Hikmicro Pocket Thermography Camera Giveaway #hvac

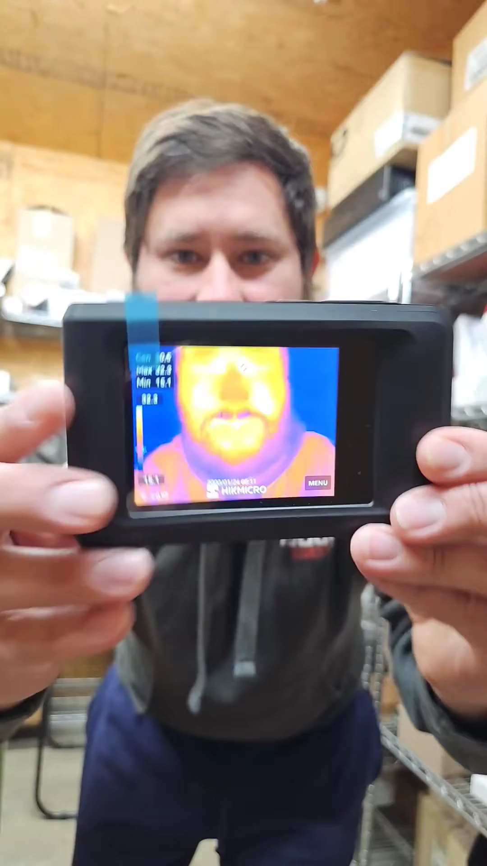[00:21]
look at how small this thing really is look at that you see that look how skinny that is